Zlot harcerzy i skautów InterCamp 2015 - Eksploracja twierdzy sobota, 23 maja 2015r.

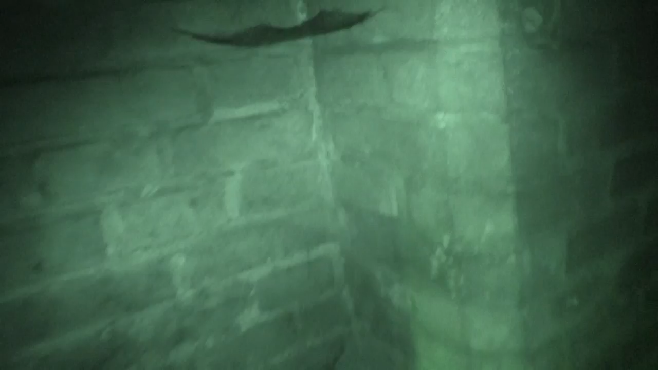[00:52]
Powiedz, że zasypany. Poświećcie mi tu. Dobra. A w lewo nie ma nic do dnia? Nie ma. Schowaj się.
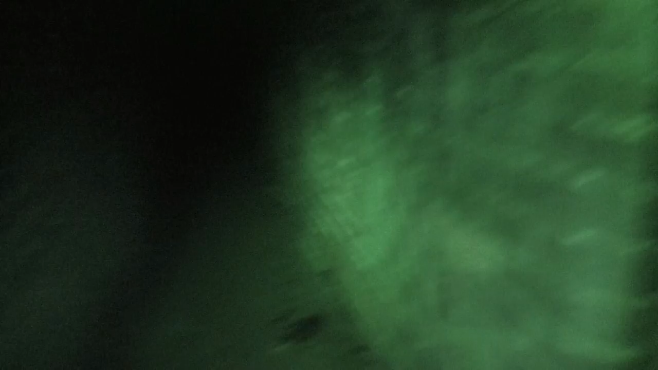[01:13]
A tu? Tam mogły być schody w dół. Tu jest ten masz kota, ale się nie. Nie, nie, coś ty. To byśmy wyszli wtedy tam. Nic nie ma. No, a ty jesteś w prawo?
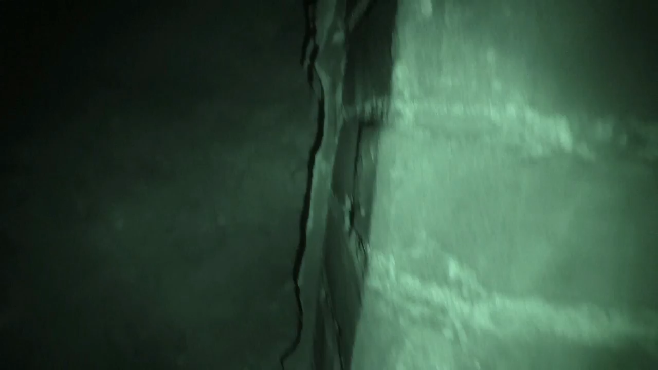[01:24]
Kawałek mury, jakby ktoś już chciał przekopać tam. Można po skarb.
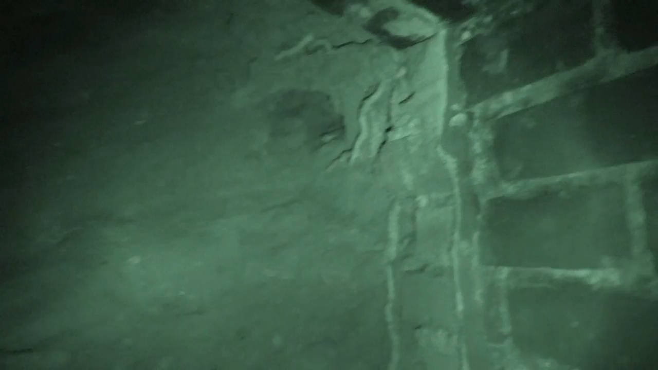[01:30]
Albo tam są już satanistyczne te. Ej, możliwe. Ale wiecie, że... Tam, że takie... Że mumie na przykład się ciągną katakumby, tylko tak, są za... No, zadegowane, żeby... Dobra, wracamy.
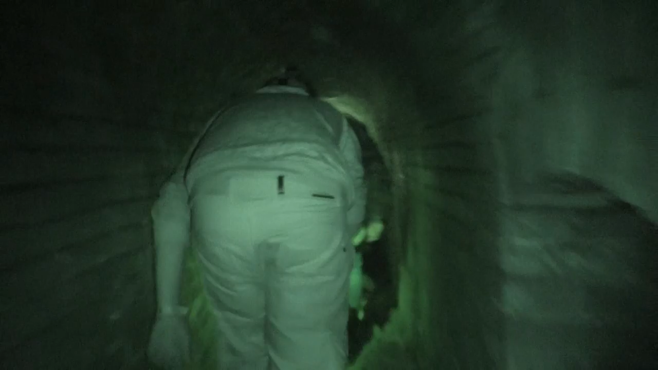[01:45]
Wiem, żebyś oglądał tunele, ja bym ich nie oglądała. Oglądała bym ich w domu, nie tutaj.
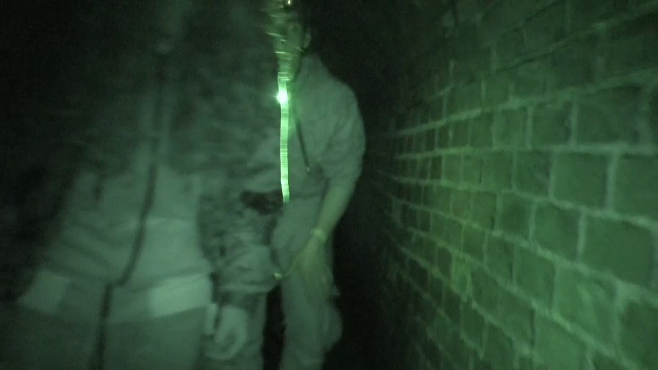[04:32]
Okej, dobra. To podrobię, widzisz. I na skrzyżowaniu już wiem, co zrobię. Po pierwsze są kamerki na porze. Idziemy dalej? Nie. Poczekaj. Wracamy. Trudno. A patrz.
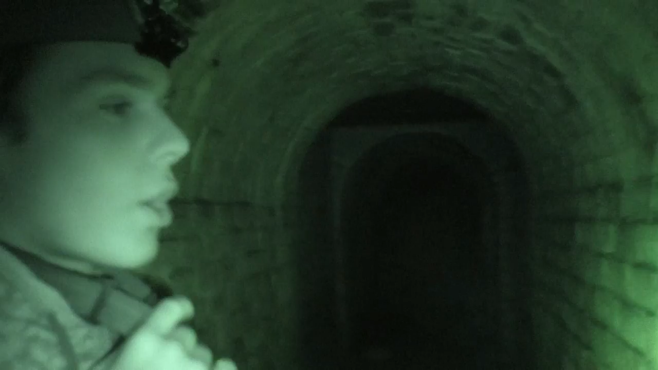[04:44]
A tu kapie jest cały czas. No to mokre jest, patrz, wszystko jest mokre.
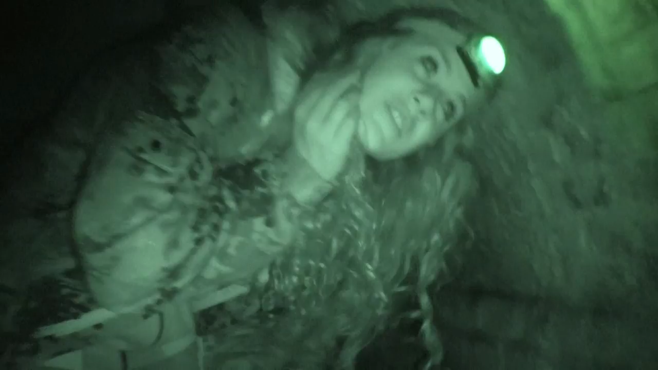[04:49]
Wracamy do głównego przejścia. Ej, ale się fajnie świeci. Poświećcie tutaj. tu jest zasypane, tam jest jakieś tam. Nie ma przejścia. Jest przejście. Poświećcie tam. Włożą latarką.